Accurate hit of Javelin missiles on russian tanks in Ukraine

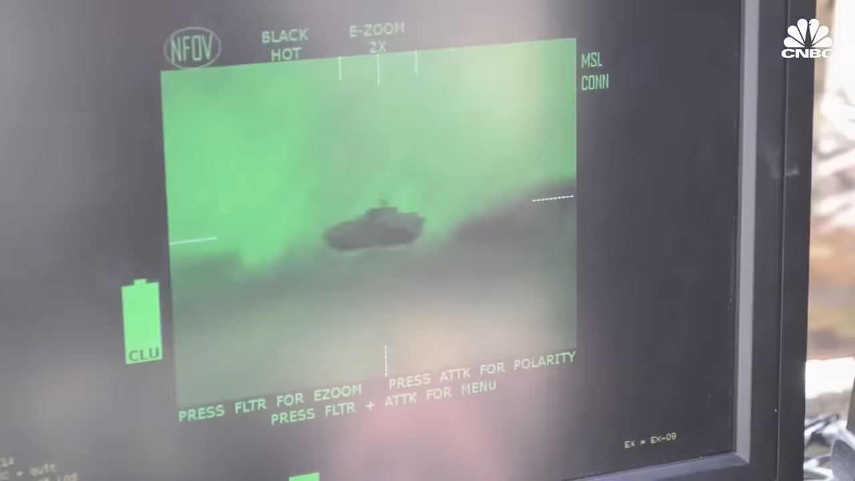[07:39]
The complex is equipped with a display screen and a joystick that allow the operator to guide the missile to the target.